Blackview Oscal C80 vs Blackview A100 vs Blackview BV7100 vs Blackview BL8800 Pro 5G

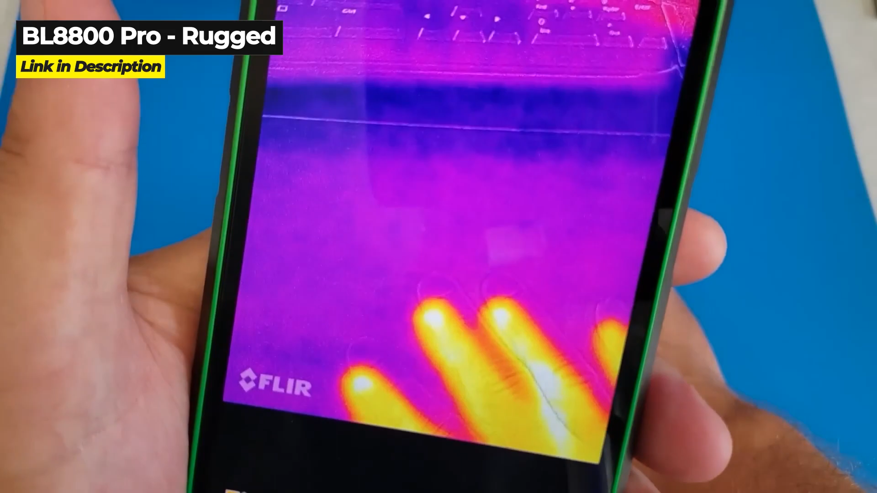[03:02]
5G capabilities, and thermal imaging are its most impressive features.